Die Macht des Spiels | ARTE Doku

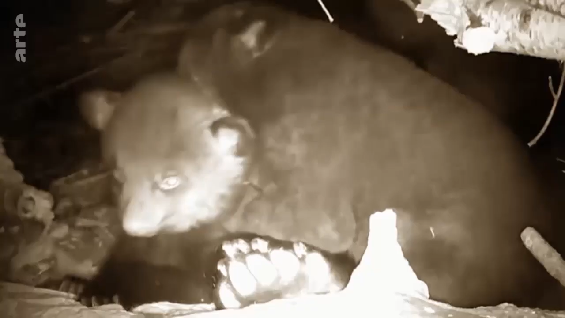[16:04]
Bärenjungen tollen mit ihren Geschwistern in der Höhle. Doch sobald sie erwachsen sind, leben sie allein.
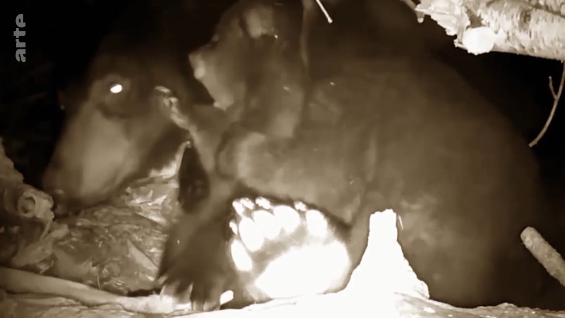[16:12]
Offenbar passiert beim Spielen mehr, als auf Anhieb ersichtlich ist.